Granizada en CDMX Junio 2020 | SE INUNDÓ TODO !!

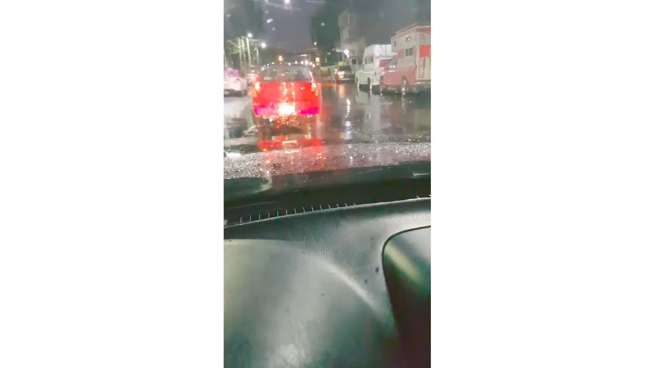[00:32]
Está todo inundado, corazón. Yo creo que tienes que contratar Uber Lancha por aquí. Aquí está la escuela, por Dios.
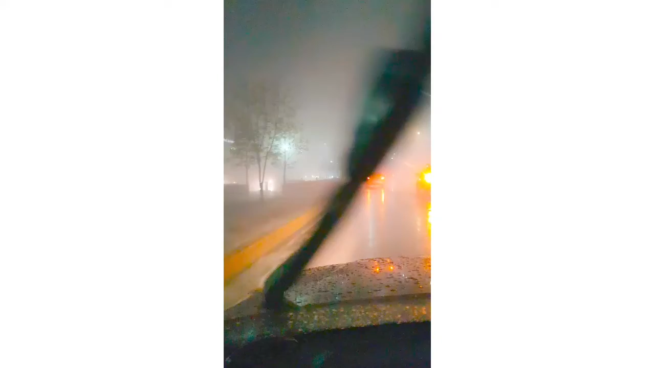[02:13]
Ahí está Poli del lado derecho. No se ve nada, ni las rejas. Wow. Debes de. No inventes, amor.
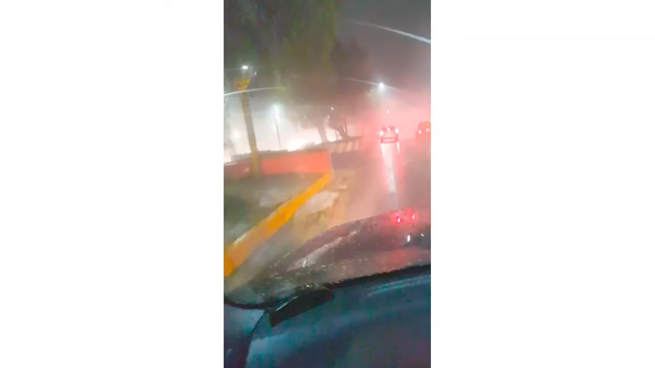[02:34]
No se ve nada, nada, nada. Ve esa capa de hielo.